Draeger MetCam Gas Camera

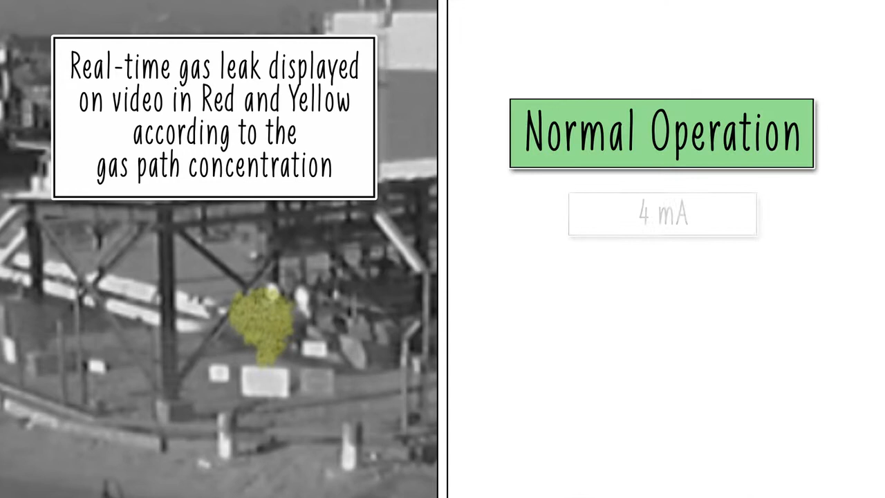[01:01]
Once an alarm is triggered, it will localize the leak on the video stream and change the onboard 420mA level. METCAM functions like standard fixed gas detectors, producing local alarms based on set thresholds.